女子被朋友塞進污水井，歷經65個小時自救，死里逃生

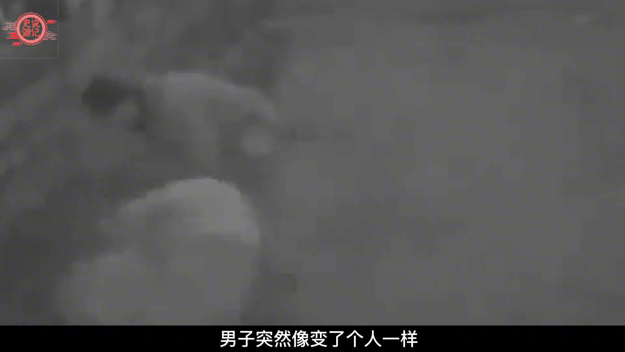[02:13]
男子突然像变了个人一样将女子连同雨伞往井中推去起初女子只是卡